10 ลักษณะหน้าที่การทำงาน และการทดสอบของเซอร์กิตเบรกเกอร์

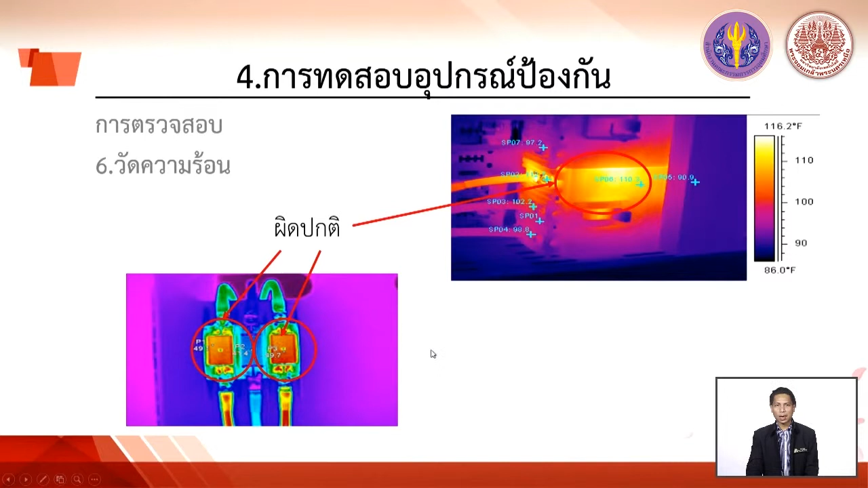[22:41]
On screen: scale top 116.2°F, scale bottom 86.0°F
จะสามารถเห็นได้ถ้วยตัว Monitorก็จะเห็นได้เลยว่าจุดไหนที่เป็นจุดที่มันร้อนเกินในเรื่องของการโทษสอบอุปกรณ์ป้องกันนั้นก็จะมีการวัดจุดร้อนให้เห็นอีกตัวอย่างนึงว่าการวัดจุดร้อนในตู้ MDB นั้นเป็นเช่นไหร่